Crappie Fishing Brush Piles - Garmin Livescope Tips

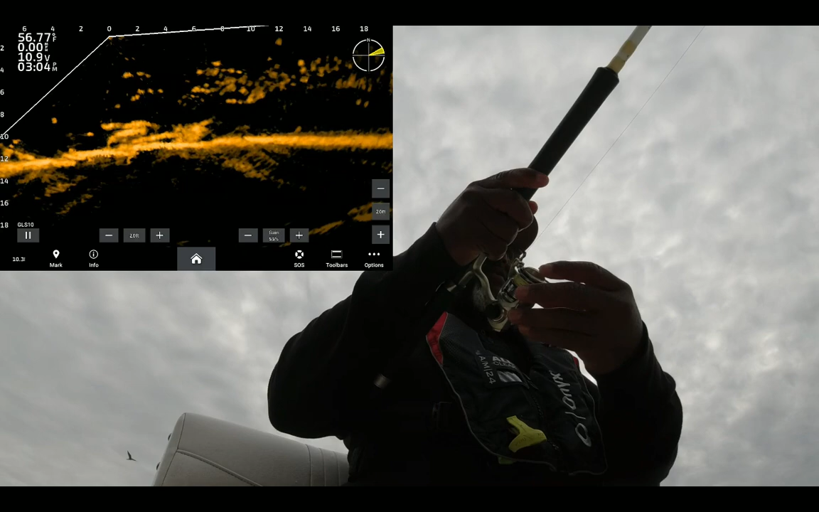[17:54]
This year, if it's not a catfish, it's going to be a really good fish. A little bit shallower, and again, just in the brush.
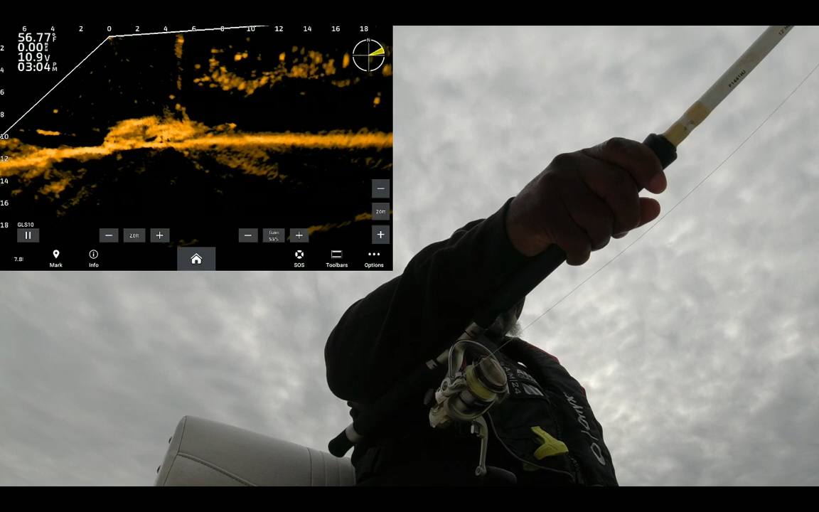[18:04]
See if I can entice him out of there. Lost sight of him since I got so close.
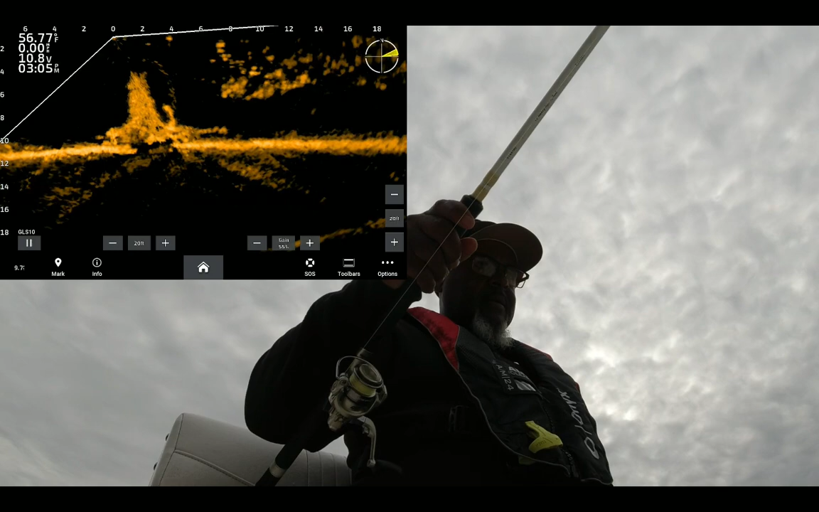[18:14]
In the root system of that stump.
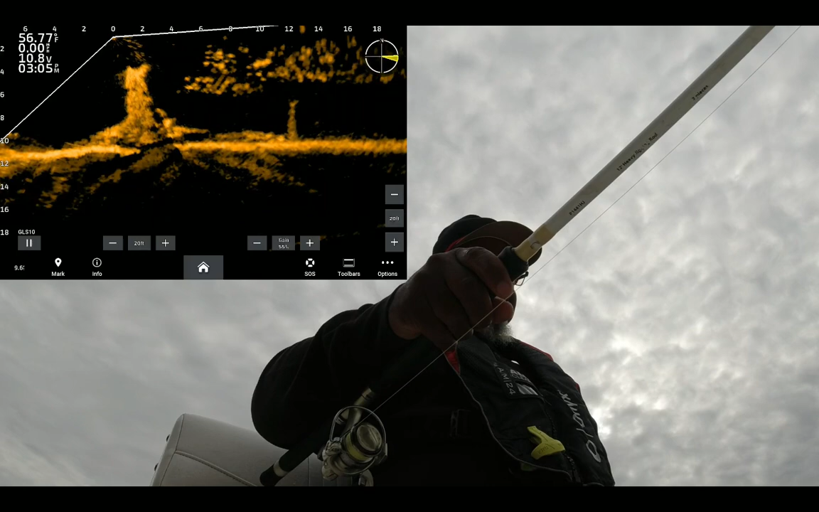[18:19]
On screen: water 56.77°F
And I've lost him.
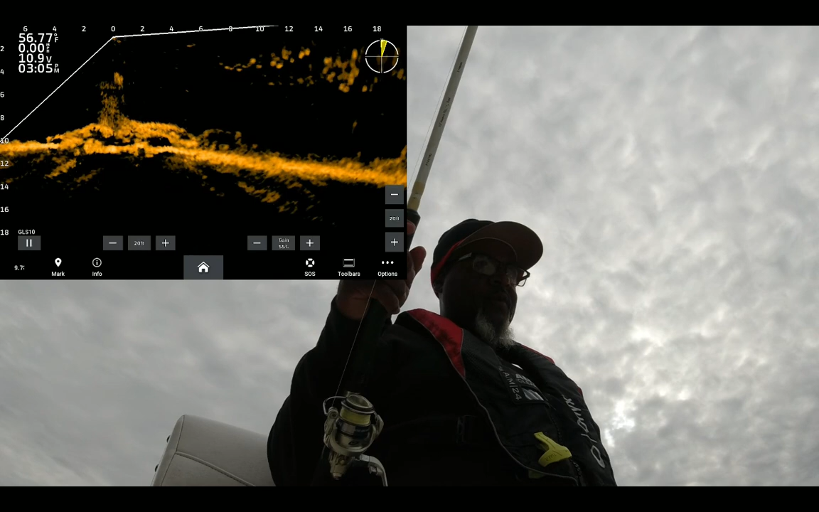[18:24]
On screen: water 56.77°F
That's one thing about Livescope, man. I'm telling you. Them angles mean so much. I mean, if you're you got something between you and that fish,
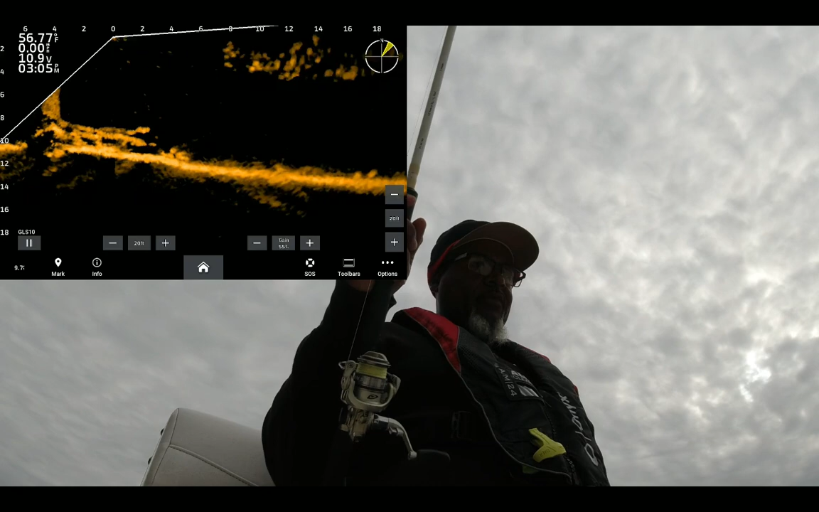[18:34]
even on a drop off, you just won't be able to see it.
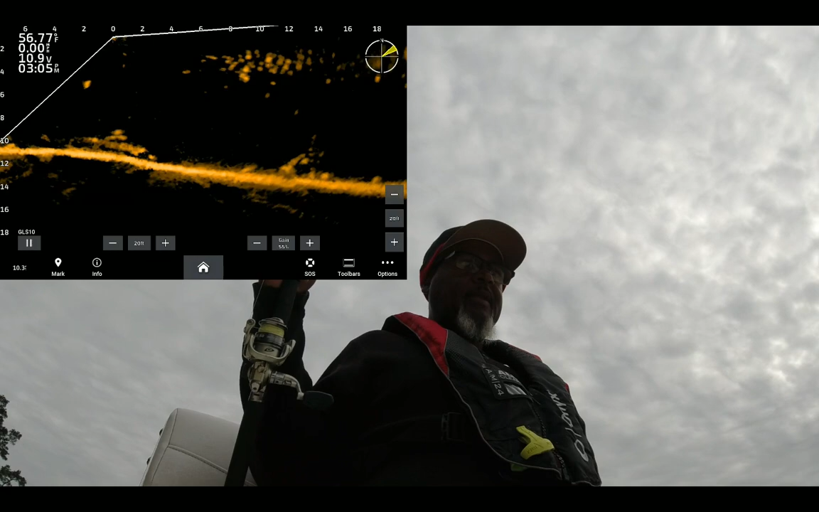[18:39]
On screen: water 56.77°F
You just won't be able to see it. It's not as easy as what people think.
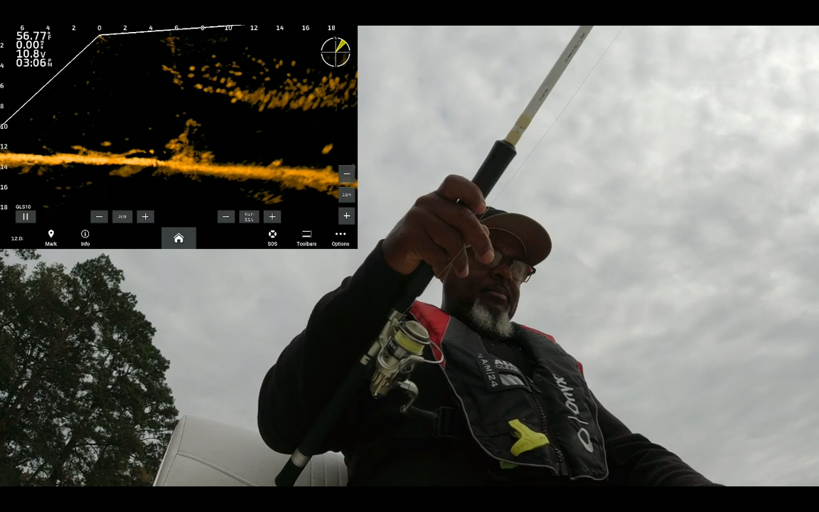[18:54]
See that bright spot in there?
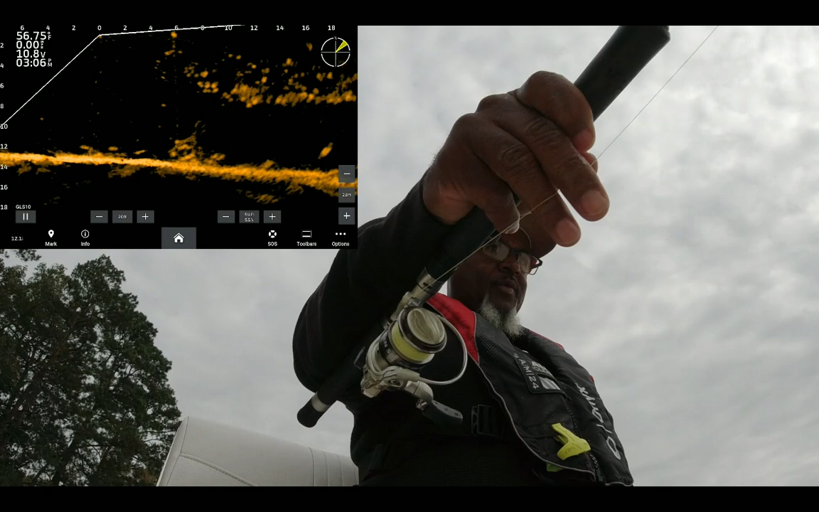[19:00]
That's the reason why I don't run my unit hot, because I don't want my fish the same brightness as the structure. I want those fish to stand out. Come on.
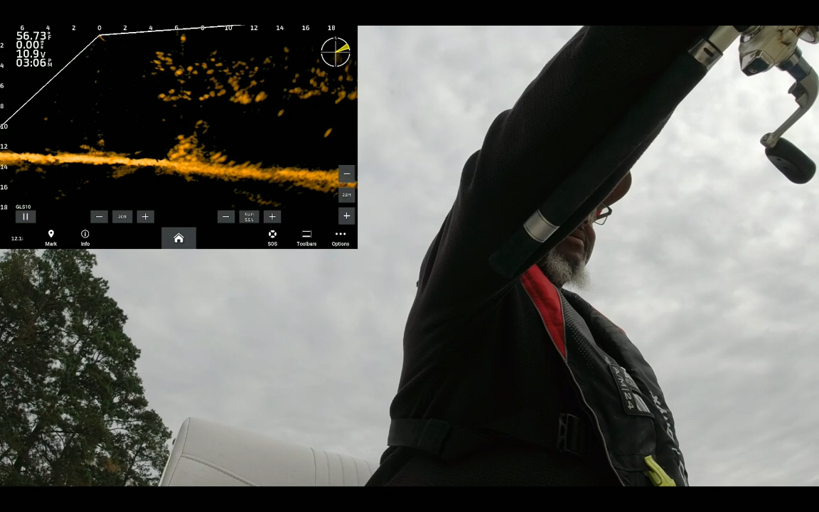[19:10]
All right, here we go. Come on out of there. And just like that, ooh.
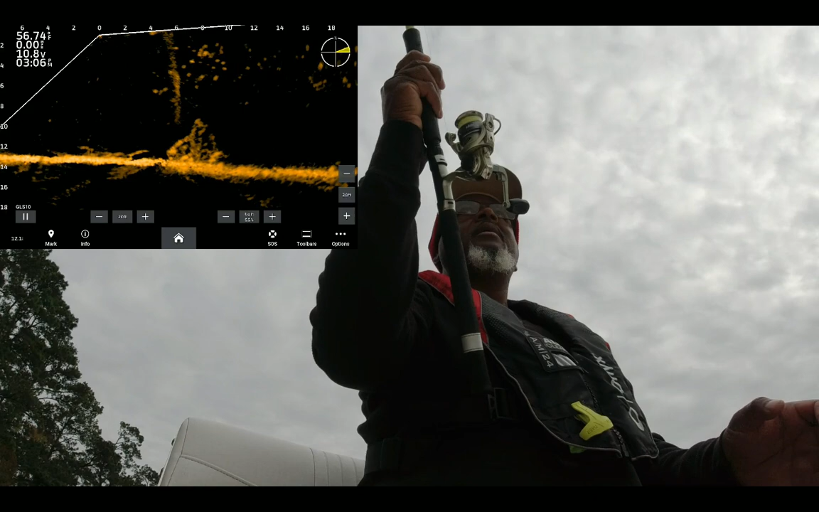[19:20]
It's gonna be a good fish. Really good fish. Come on in here.